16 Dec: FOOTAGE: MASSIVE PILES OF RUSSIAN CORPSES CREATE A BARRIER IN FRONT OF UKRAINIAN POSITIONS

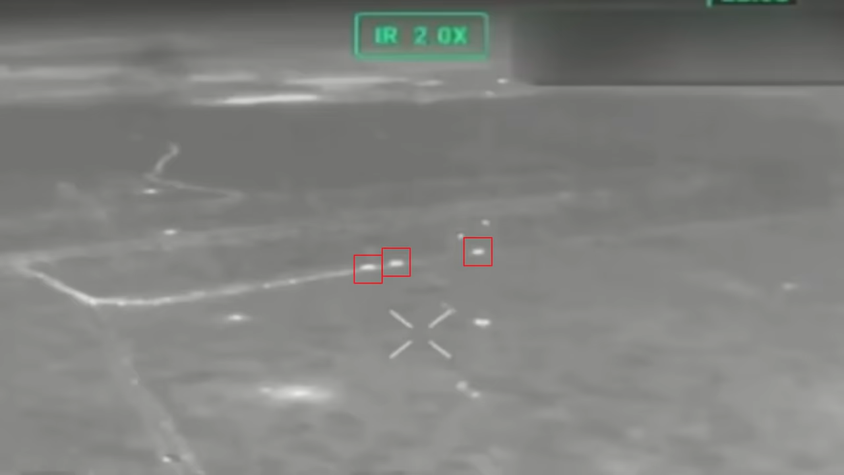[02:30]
A several-day-old video shows that Russians sent between 3 and 4 armored fighting vehicles to the contact line because the column is small and manages to reach the front. However, since Russians use the same trajectory every single time, Ukrainian artillery units have their guns pointed at these routes at all times,
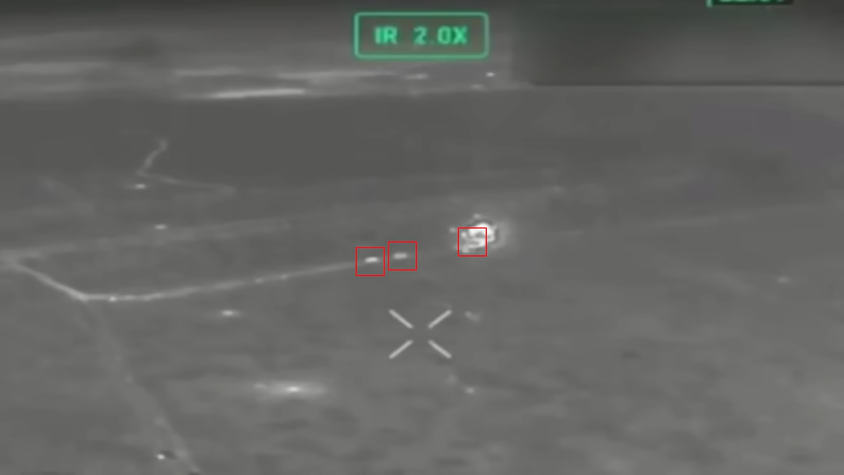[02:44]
so the moment Russians get into this region they face overwhelming artillery fire. Some Russian soldiers still manage to reach the 3 line and initiate fighting.